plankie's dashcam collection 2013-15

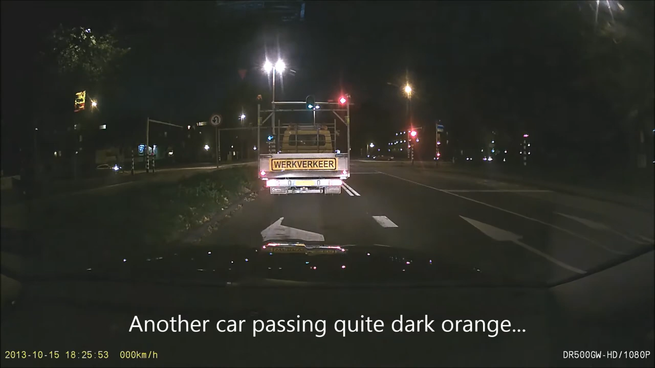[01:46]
Dat kan ons ook een roodje. Een behoorlijk roodje.
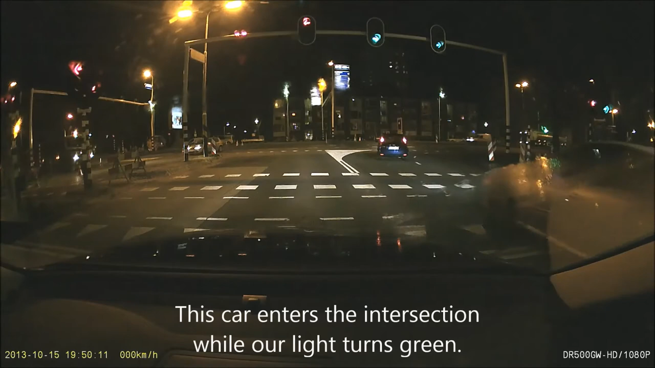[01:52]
Oh nee, nee, maar dat gebeurt ook niet. Dat gebeurt ook niet.